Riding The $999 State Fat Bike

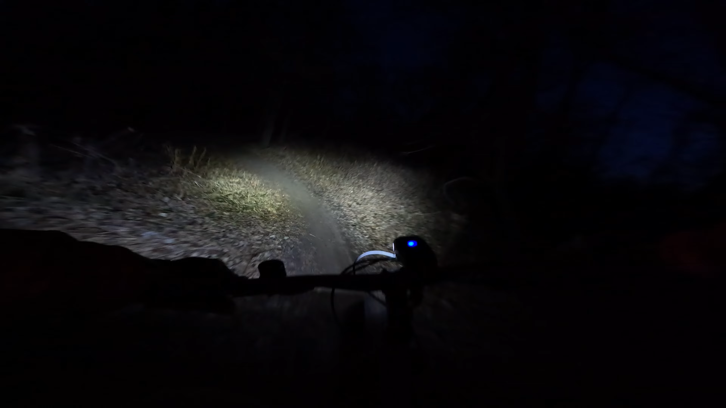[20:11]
Oh, this is fun, and you can just see the sun going away over there, oh, and the moon, well, I have no idea if you can see that, but the moon,